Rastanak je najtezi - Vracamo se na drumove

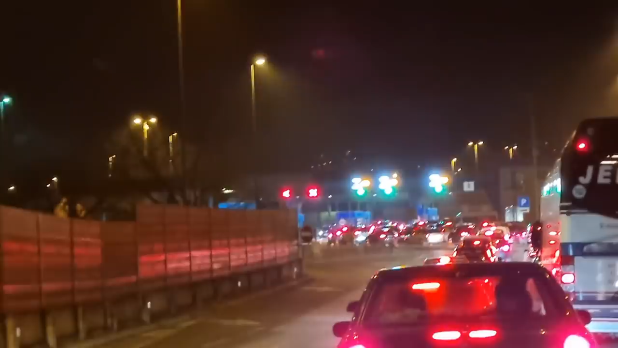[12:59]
Hrvata, ali dobro. Malo gužva, malo gužva, malo gužva. Jesu je prljava šajba ekipa, katastrofa, ali ovo iznuta prljava nije svana. Gdje ćeš ti s tim pastom, balan jarane? Gdje ćeš ti s tim pastom? Joj, majke draga, hoće on iz autobusa, džaba.
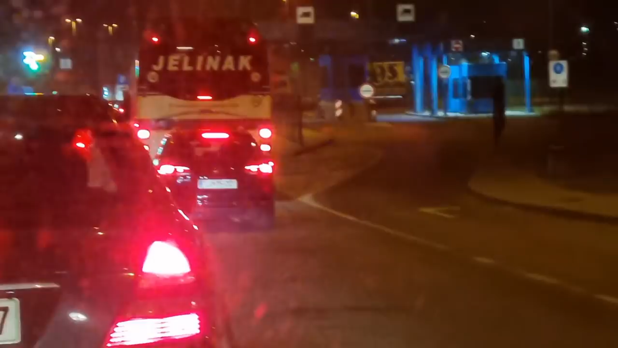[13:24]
Sve kolege, sve Ljubljana, Celje, samo posu, samo posu. Ajmo gas ekipa, sretni i čisti putevi. Evo nas još uvijek ovdje na graničnom prilazu, ekipa moja lijepa.